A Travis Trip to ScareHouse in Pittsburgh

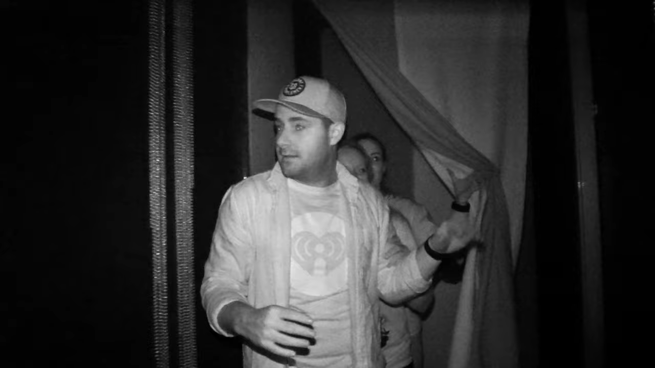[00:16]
I don't know. I don't know.
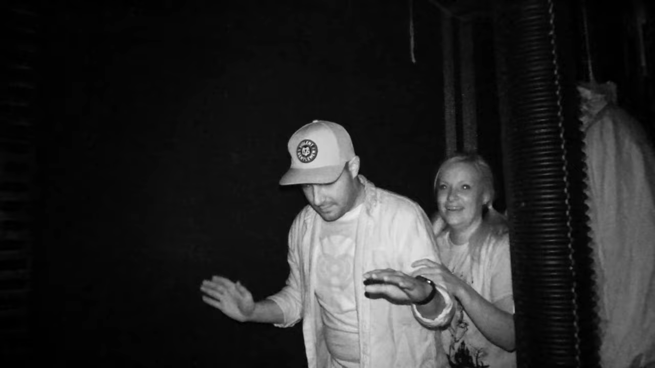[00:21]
Do you see the footprints? Oh, I just saw this now.
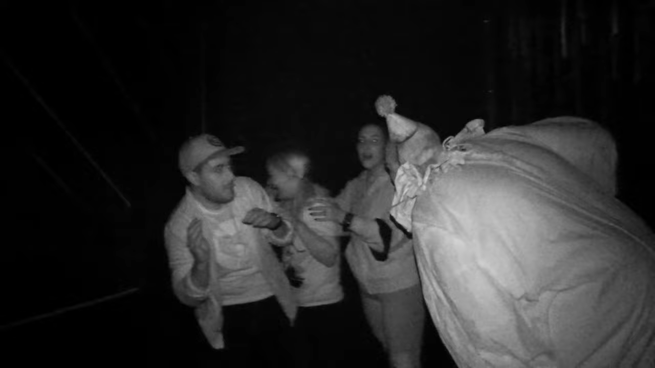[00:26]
At one point, we're crawling, then you're ducking underneath stuff.